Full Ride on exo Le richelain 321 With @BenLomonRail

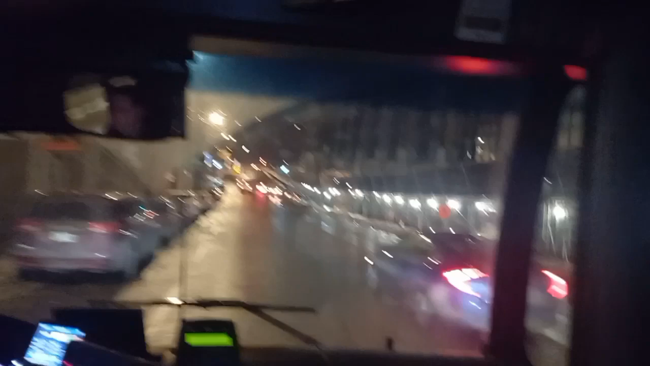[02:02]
Towards Flobel Bukasa Boulevard, and then that will turn into the Bonaventure Expressway.
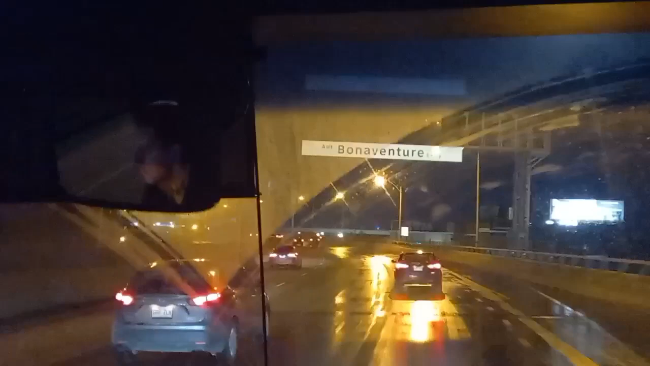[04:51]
And there's the Kanjak. He's going faster, eh? Yeah, no kidding.
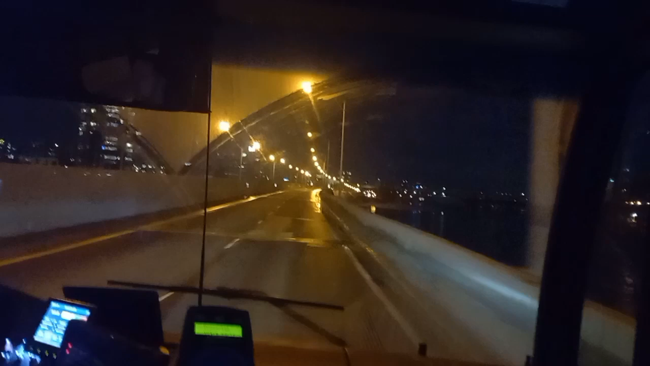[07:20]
So I have a feeling he's gonna have to bring it up to the shop after he's done his route. Because this might be his last shift like you. Well, yeah, so here's Fernand's Island, ladies and gentlemen.